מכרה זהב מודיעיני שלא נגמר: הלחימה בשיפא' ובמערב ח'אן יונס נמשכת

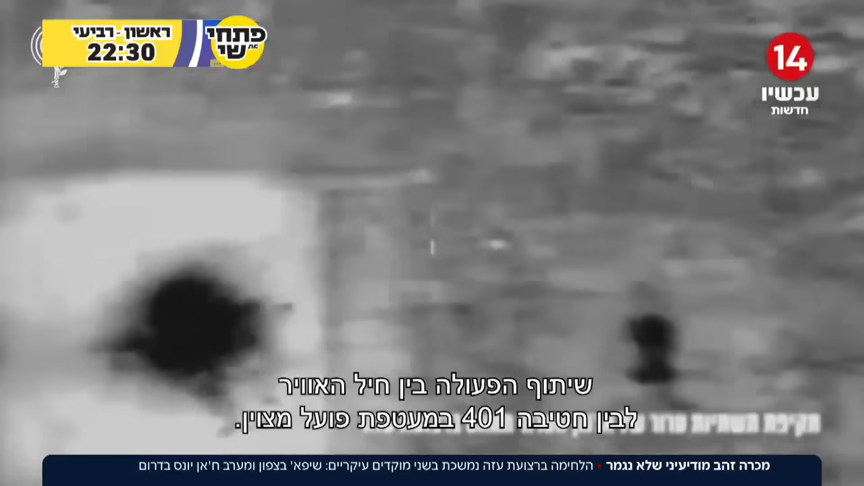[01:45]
פועל מצוין המחבלים שמסכנים את חיי הלוחמים פוגשים את ירי הטילים ממטוסנו ומחוסלים אחד אחר השני
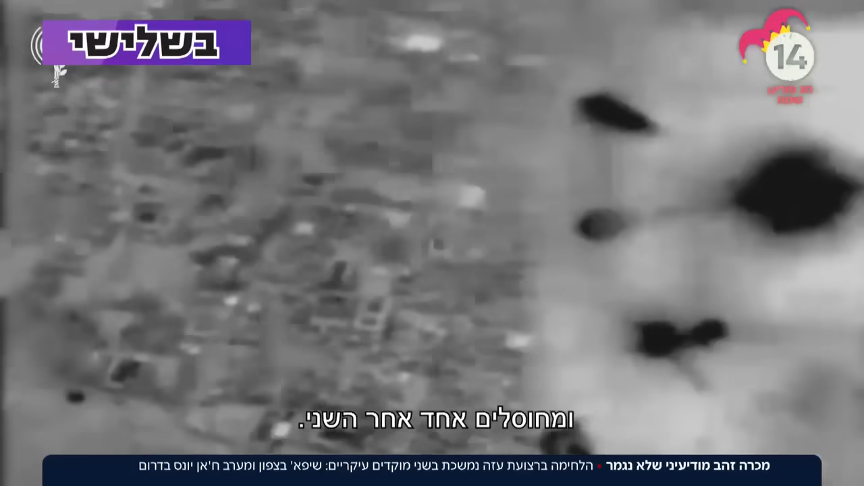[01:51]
זה ייקח עוד ימים עד שנתפוס דגים שמינים נוספים כך מקווים המפקדים הבכירים בשטח
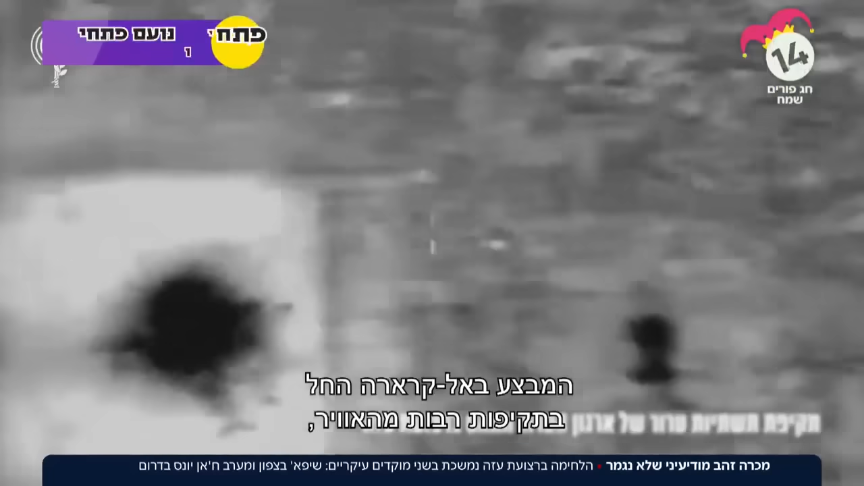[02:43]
המבצע באל קרארה החל בתקיפות רבות מהאוויר עשרות מטרות שהותקפו תוך זמן קצר לפני שכוחותינו פלשו לשכונה
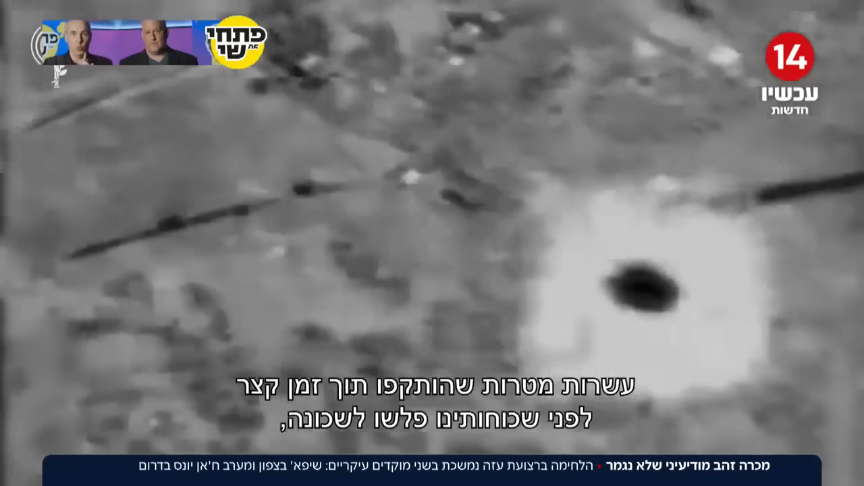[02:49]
ואז הגיע תורם להקות מהקרקע אמנם לרפיח עדיין אינור ירוק